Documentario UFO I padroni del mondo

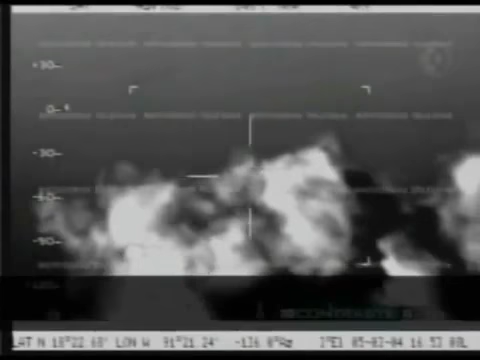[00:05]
¿Qué es? Un punto. Ahí está. Está exactamente atrás de nosotros.
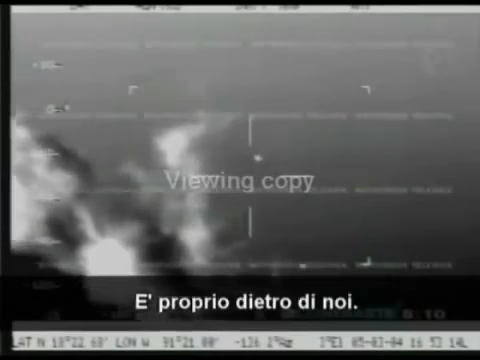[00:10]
Es correcto, ahora está a las 7 de nuestra posición con 10.5 millas.
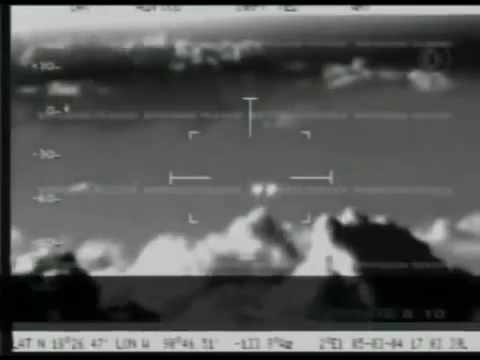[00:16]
Lleva rumbo 283 y 334 de velocidad. Comandante, ¿qué es eso?
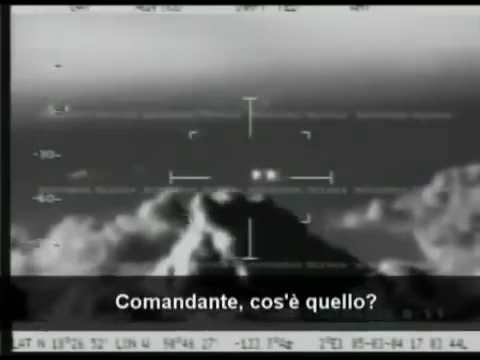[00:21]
A ver, busquen eso que viene atrás de nosotros. Il 5 marzo del 2004, un aereo militare messicano che stava facendo una ricognizione sulla provincia di Campeche si
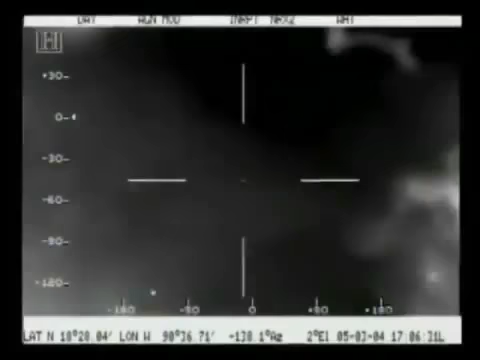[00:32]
è accorto di essere accompagnato da un gruppo di oggetti volanti non identificati.
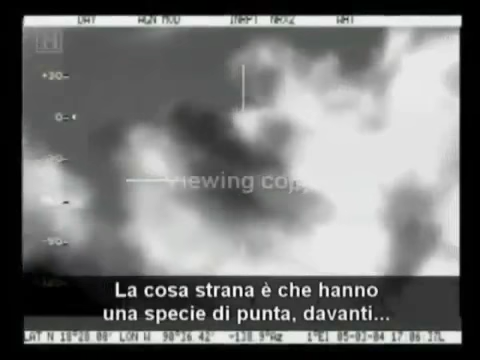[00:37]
Lo raro è che trae una punta di tante. Dios mio, no podemos saber qué distancia.
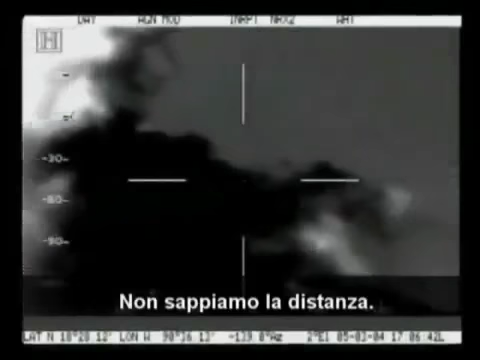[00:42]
No tenía forma alguna de algún objeto que ya yo haya visto con anterioridad. Ahí van más, siguen más atrás.
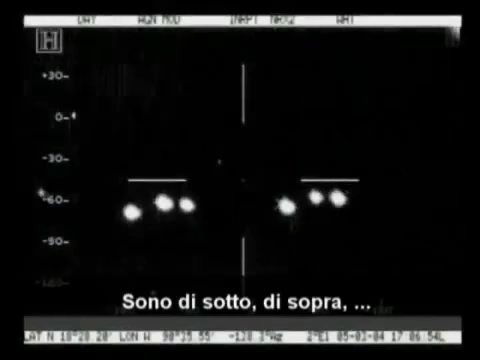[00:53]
Abajo o arriba, en medio ahí van, ahí van a ir 1, 2, 3, 4, 5. O sea que lo tienen rodeado.
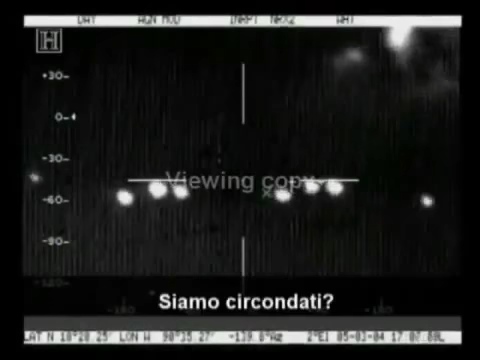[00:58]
Pues no sé. Qué barbaridad, Ahí se van a ver bien, pues.
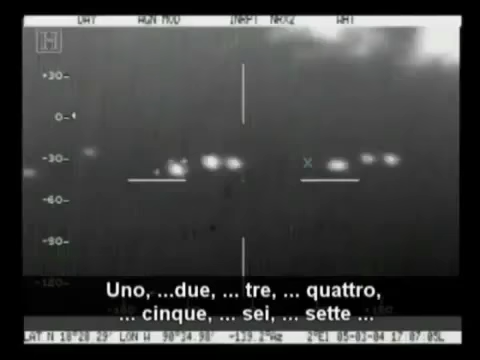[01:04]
1, 2, 3, 4, 5, 6, 7, 8 en la pantalla.
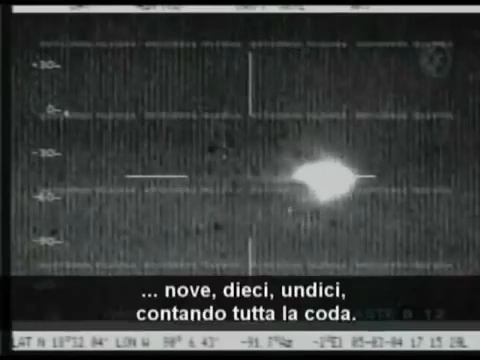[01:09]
9, 10, 11 contando tutta la cola. Ma la cosa più interessante è che gli oggetti volanti comparivano sulla telecamera ad infrarosso dell'aereo,
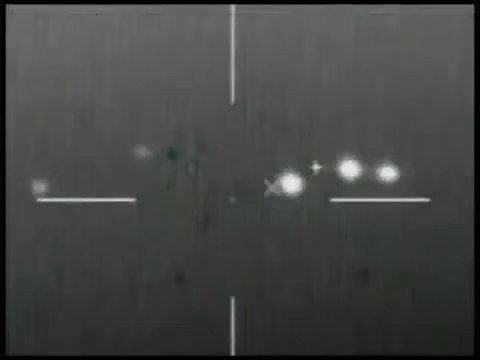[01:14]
ma non erano visibili ad occhio nudo.